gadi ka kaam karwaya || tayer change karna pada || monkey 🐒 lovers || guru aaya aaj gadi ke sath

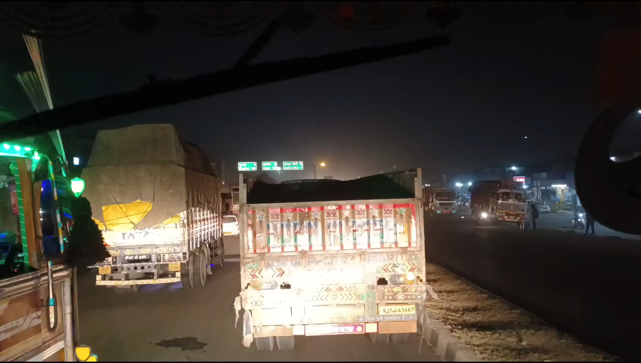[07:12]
और भाई साम के टाइम पे इतना ट्राफिक होता है यहां पे लेहर्ट कि यहां से जैपूर शीटी के अंदर गया है जीदा अजमेर हाइवे पे
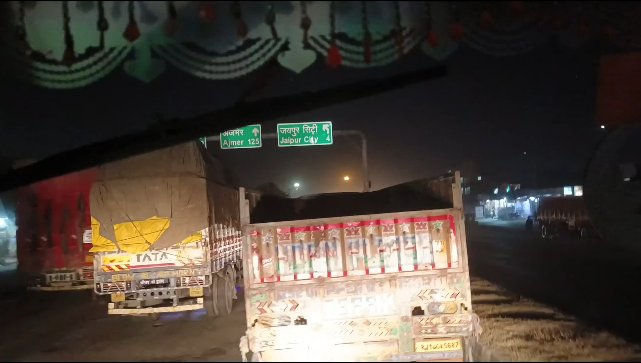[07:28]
इतना इतना मंबाई
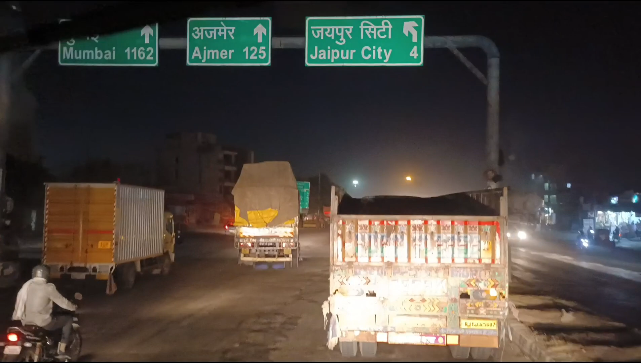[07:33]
ग्यारा सो पांशट किलोमेटर हो जो बाई यह जा रहा है सिटी में वो गाडियां जा रही है वो गाडियां कोटा वागरा के लिए जा रहे हैं आसे हैं